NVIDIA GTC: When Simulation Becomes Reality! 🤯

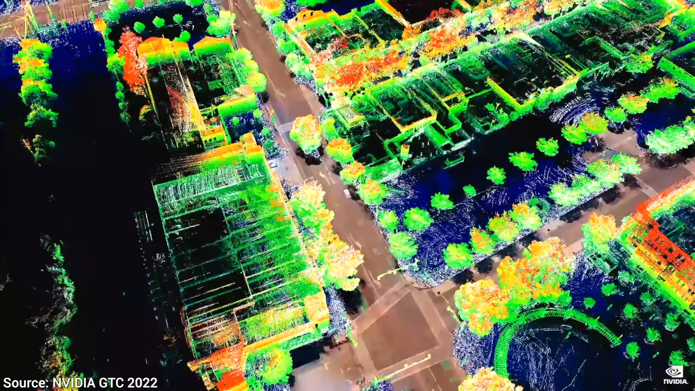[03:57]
This is also combined with virtual copies of real worlds too. By the end of 2024,